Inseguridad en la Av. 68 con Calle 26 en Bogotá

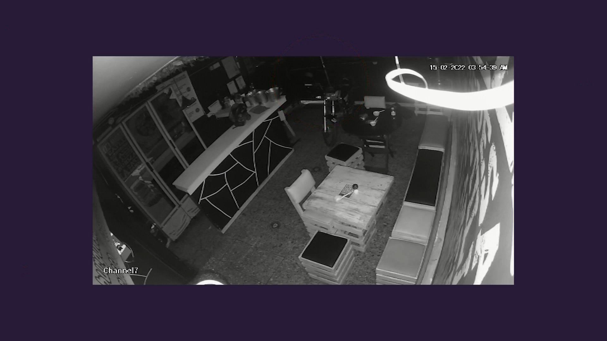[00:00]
Este es el momento en que los ladrones logran ingresar al restaurante para robar el establecimiento.